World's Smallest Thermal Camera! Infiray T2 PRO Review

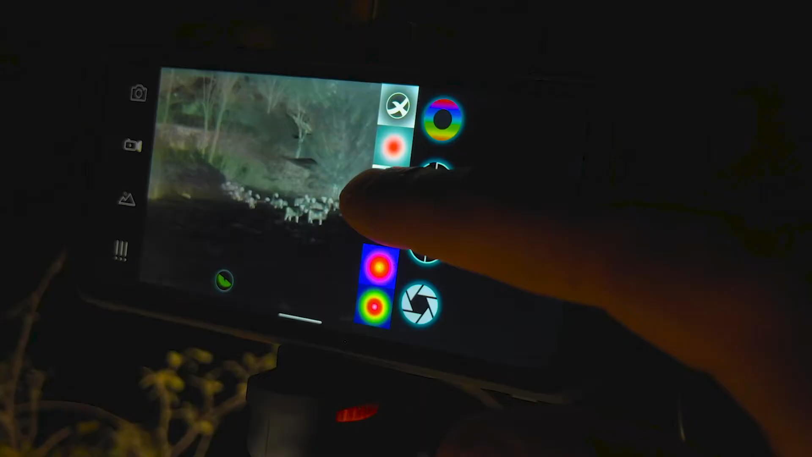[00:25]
field you can literally just take this tiny thermal camera hook it up to the back of your phone and turn your phone
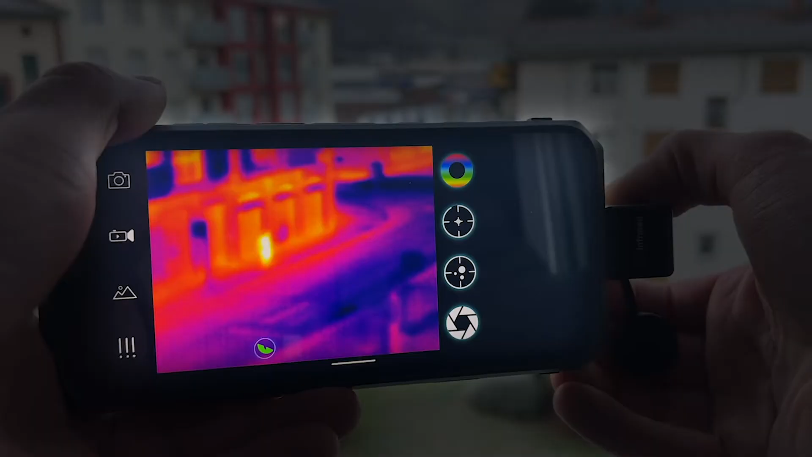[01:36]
you can see it's working you can adjust the focus by twisting the lens on the camera it looks like right about there is the most focused
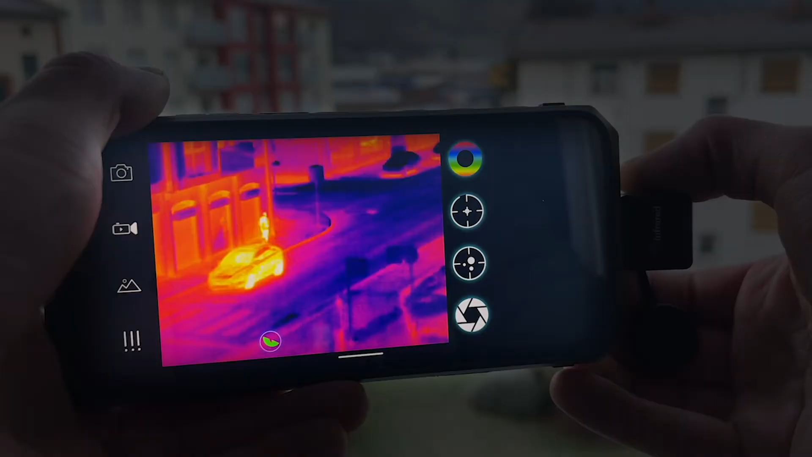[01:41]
as the evening approaches it's time to get outside and search for some wildlife and show more of the camera's capabilities
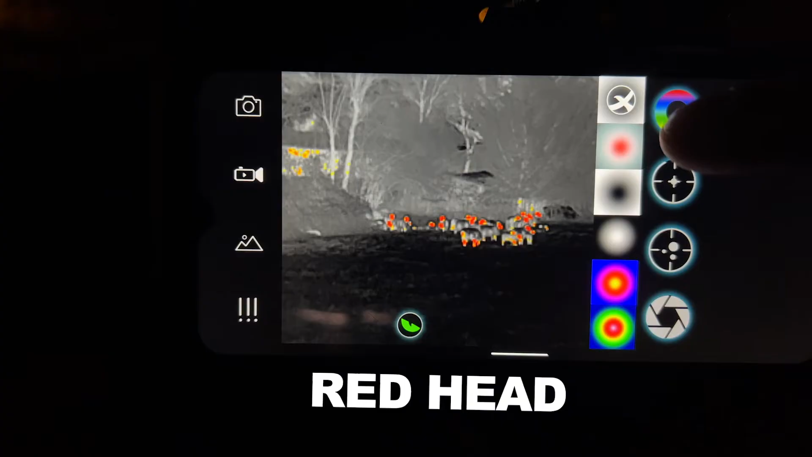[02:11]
the red head mode is the same as the white hot but with the hottest areas highlighted in red and the search mode is the same as white hot as well
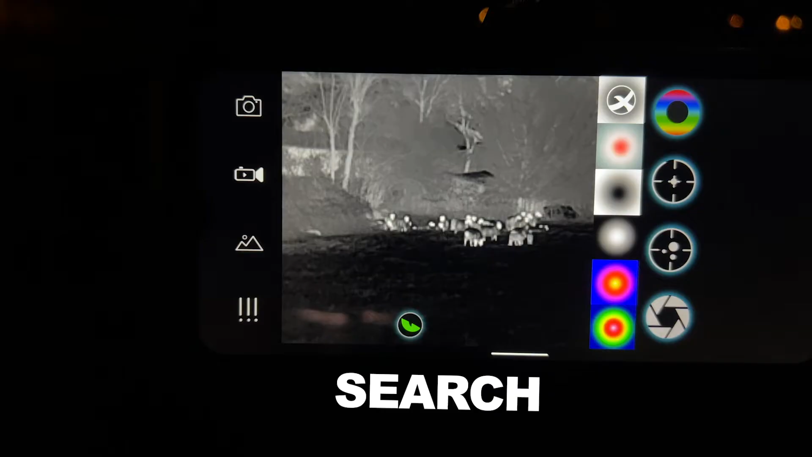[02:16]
but with more contrast to eliminate false positives and this feature right here is
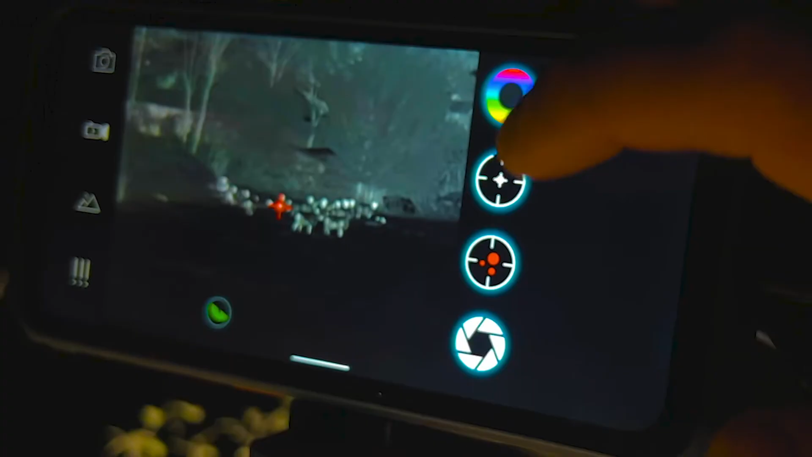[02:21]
tracking which is really cool if you click on that it'll actually track the heat signature
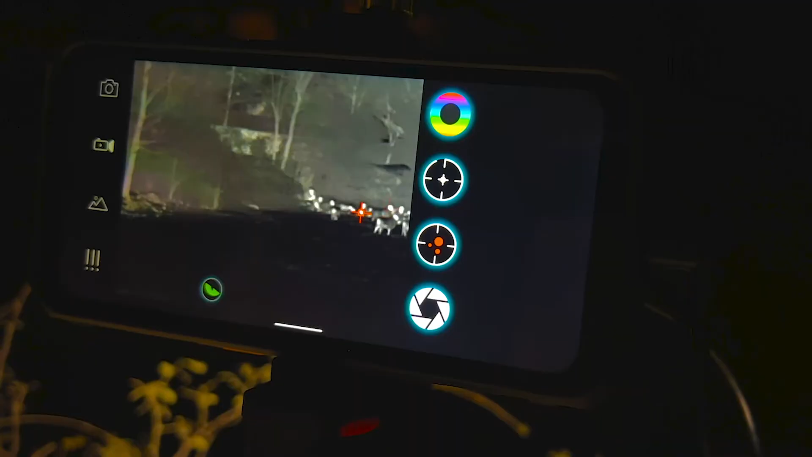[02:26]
wherever you move the arrow will go to the hottest point so you can tell where the subject is especially at longer distances
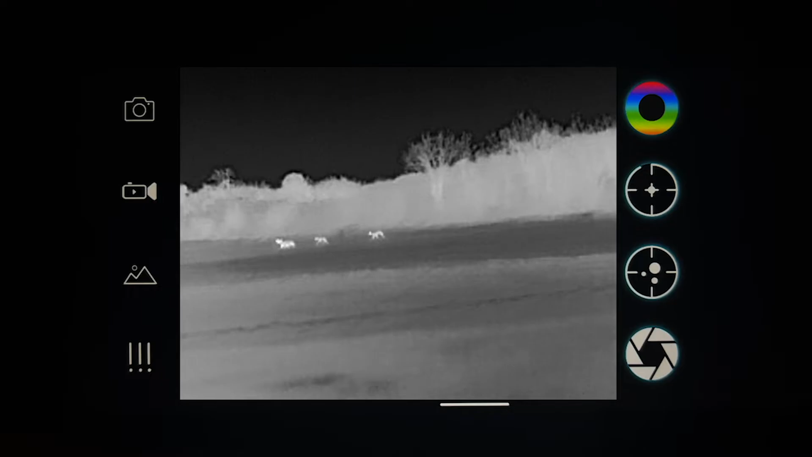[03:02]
we've been driving in our truck for a while now but finally we've come across a herd of deer running at around 200 yards from
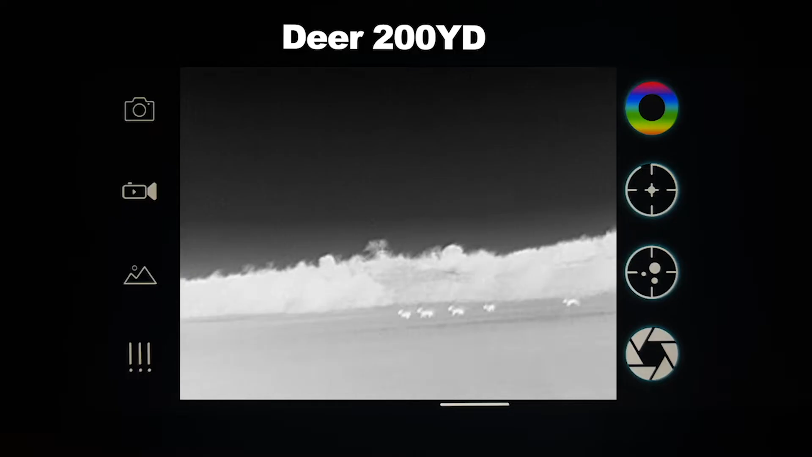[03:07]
us unfortunately the video may have come out a little shaky while driving but we're hoping that it won't detract
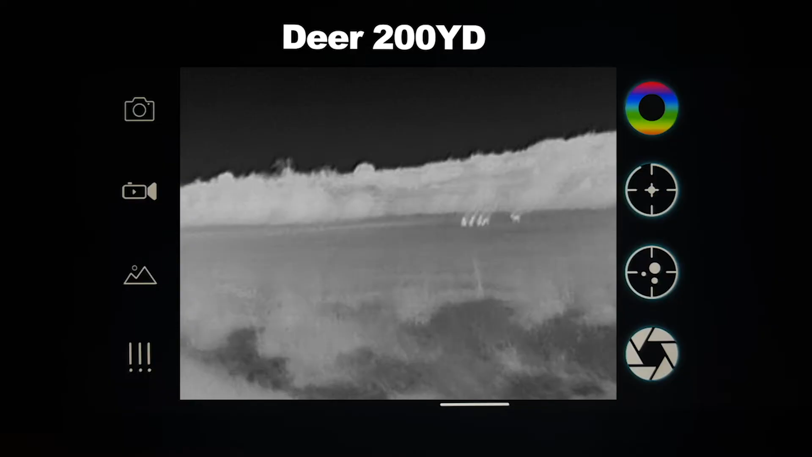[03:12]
from the overall experience this is an exciting opportunity to see just how well this camera performs
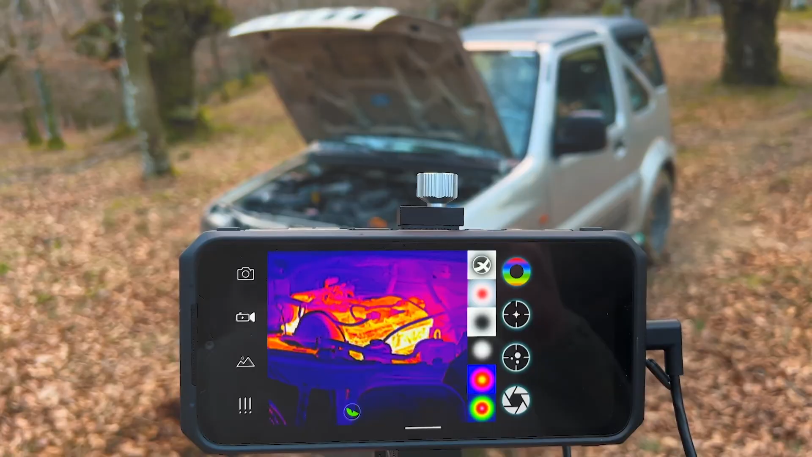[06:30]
Whether you're tracking game, inspecting machinery, or troubleshooting electrical systems, the T2 Pro excels in providing accurate thermal imaging results.